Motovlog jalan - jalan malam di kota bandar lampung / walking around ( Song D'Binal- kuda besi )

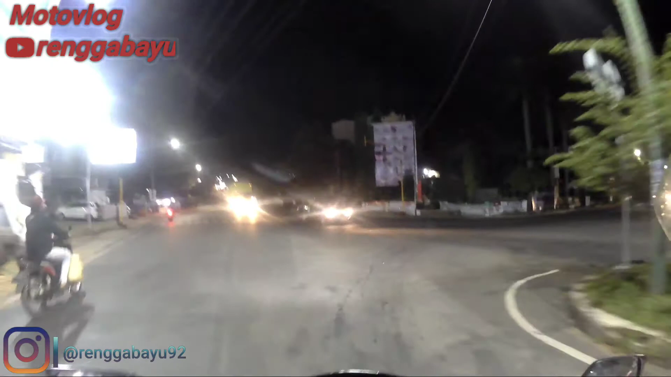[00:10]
Halo guys kali ini gue berada di Lampo Merah Tanjung Karang Pusat guys Kalo malam ini gue bakal bikin video motovlog yang ngeliput
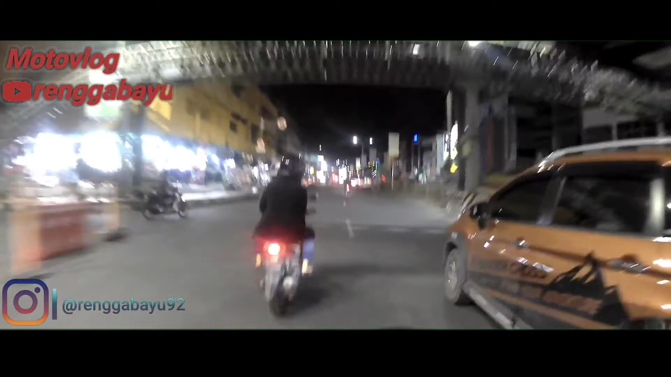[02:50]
Oh guys itu di depan ada perpundaran Sekarang cantik banget guys Biar kamu bermalam minggu ku
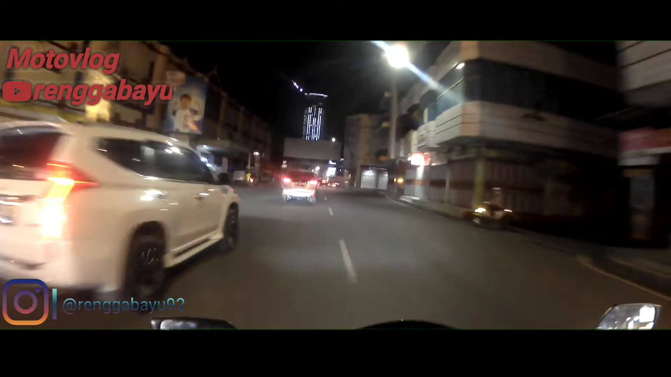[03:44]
Nah kita sekarang di daerah Ramayana nih Sebelah kanan kita ini Pasar Tengah Ayo siapa yang cerimain Pasar Tengah dulunya Ngaku Wahai motorku jangan mogok dulu Kasian kan pacarku Kasian kan pacarku lama menunggu Wahai motorku